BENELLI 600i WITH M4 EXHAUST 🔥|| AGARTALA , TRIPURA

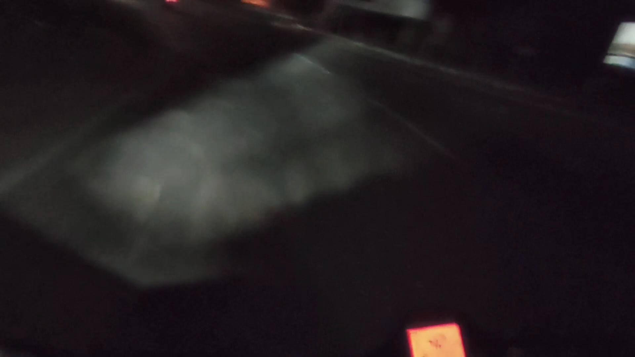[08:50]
बिकॉज जब हम वहाँ से रिटर्न कर रहे थे तब ऐसे कुछ हुआ कि लाइक घर पे आके थोड़ा बहुत हमने रेस वेस किया एंड रेस करने के टाइम पे आग लग गया, तो आग लगने के चक्कर में भाई हलाल हो गए।
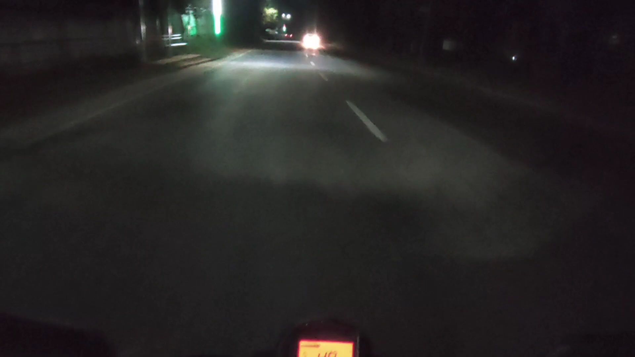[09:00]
और अभी वक्त टाइम हो चुका है 10:10 इन द नाइट टाइम,
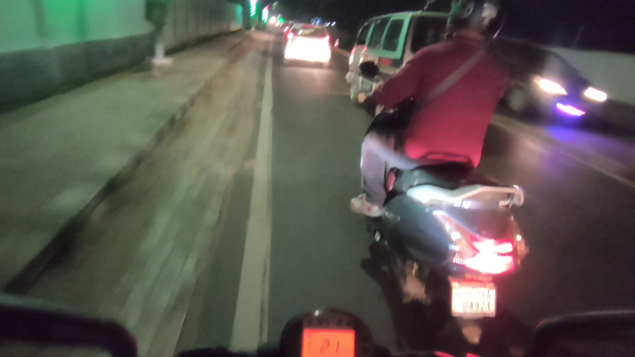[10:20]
तो अभी डायरेक्टली आप लोग से घर पहुँच के मिलते हैं एंड ब्लॉग को समाप्त करते हैं। भाई चाचा कैसे चला रहे, अरे ठंड लग रहा है जल्दी घर जाने का मांगते हैं ना बीरू।
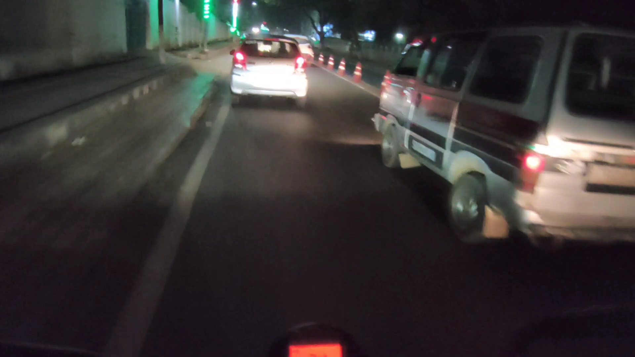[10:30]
एकदम मिस्टी भाई भाई भाई भाई, किसे ठंडा वाजा भाई, गांव में तो और भी ठंड लग रहा होगा, पूरा खतरनाक वाला। अभी कोल्ड ड्रिंक्स तो लेना पड़ेगा भाई, एडिटिंग के टाइम पे बहुत हेल्प आउट करता है। यहाँ पे दुकान भाई साहब, दुकान वगैरह सब कुछ क्लोज हो चुके हैं भाई, कब नींद में चला गया पता ही नहीं चला।